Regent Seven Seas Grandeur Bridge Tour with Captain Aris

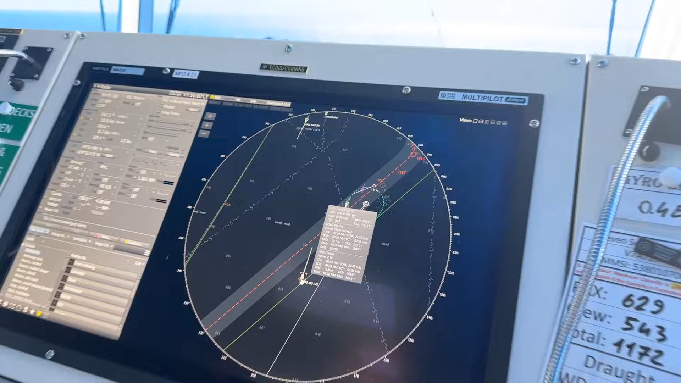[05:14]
So, from our radar, we can get some very important information, such as the course, the speed of the ship, even the name,
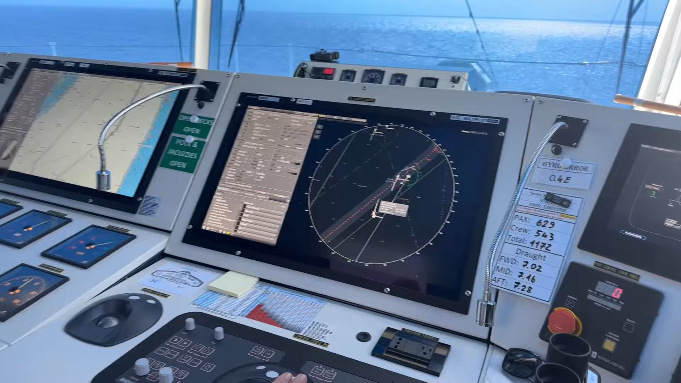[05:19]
as well as something which we call CPA and time CPA.
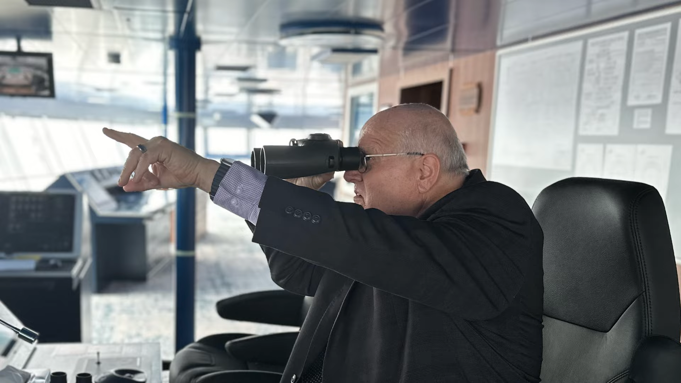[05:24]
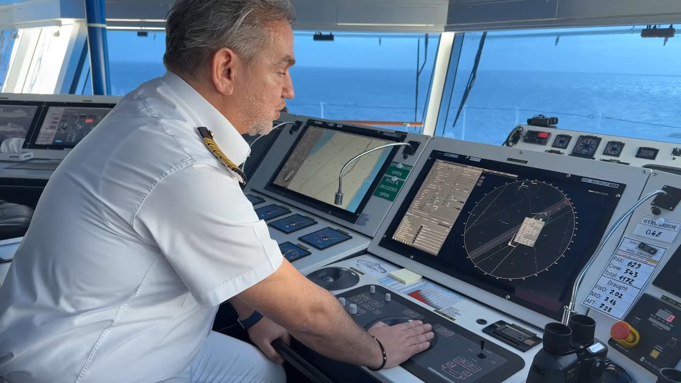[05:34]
CPA means closest position approach, and time CPA, it's after how many minutes
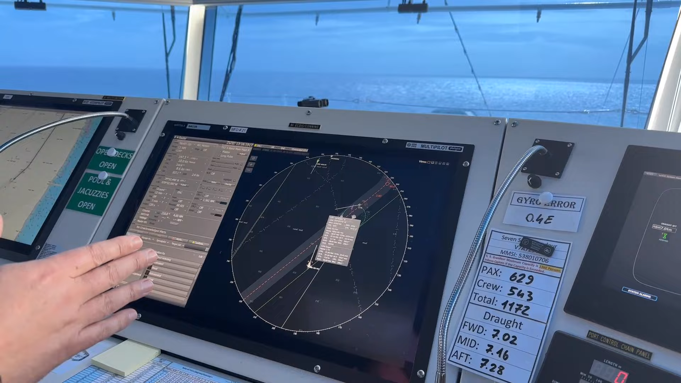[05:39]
the target will pass by the closest position from us.
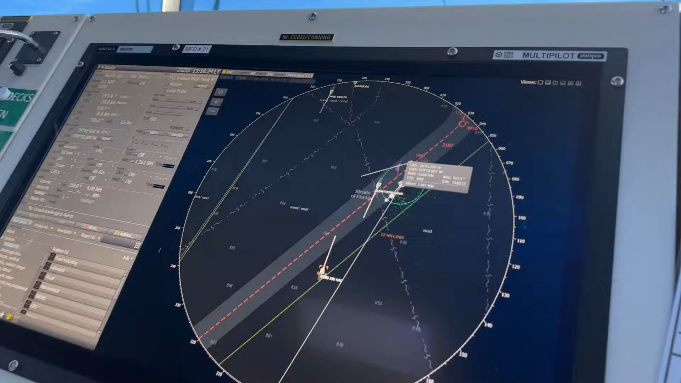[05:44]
For example, this ship right here, we can see that there is a CPA of two nautical miles,
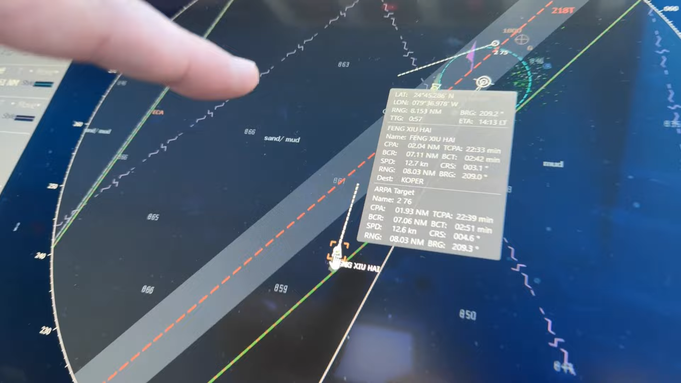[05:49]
which is quite a safe distance to pass from each other.
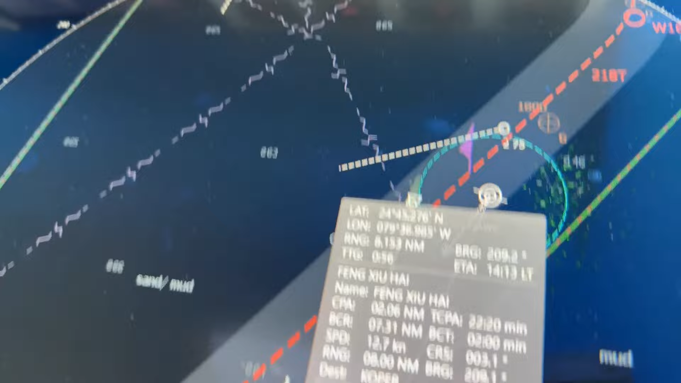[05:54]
Needless to say that if the CPA is zero,
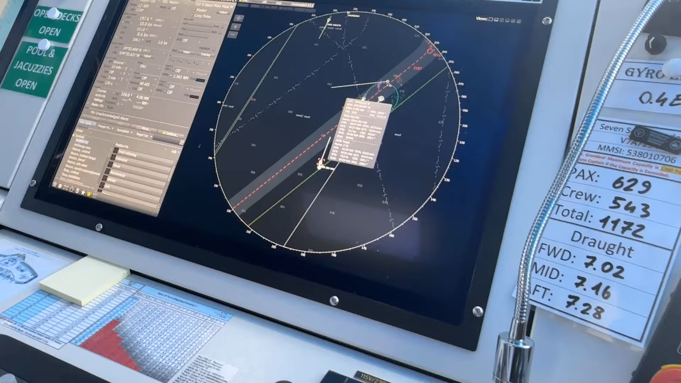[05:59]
means that both ships are in a collision course, and at that time, we have to communicate with each other,